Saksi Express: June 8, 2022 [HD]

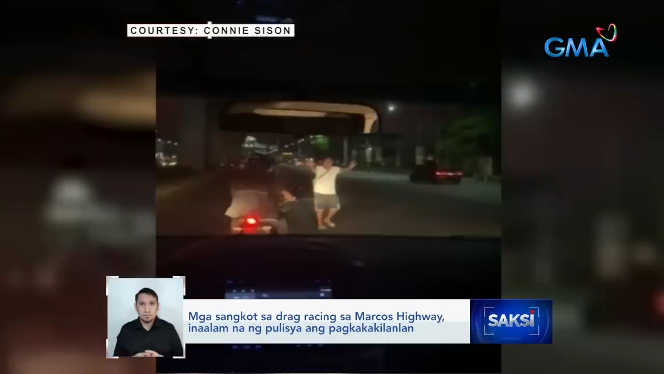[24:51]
Naka-shorts at chinelas ang lalaking ito na gumita sa kalsada at nagpatigil ang trafico sa isang bahagi ng Marcos Highway sa Antipolo City kaninang madaling araw. Ang video, kuha ni Jimmy New sa Angker Connie Season. Nalulan ang isa sa mga hinarang nasasakyan.